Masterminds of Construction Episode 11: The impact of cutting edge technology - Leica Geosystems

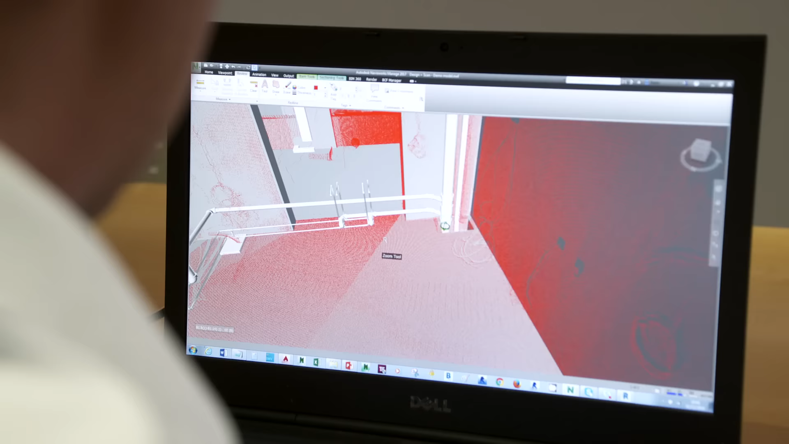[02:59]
One of the most exciting pieces of software I've come across recently is Leica's Infinity package.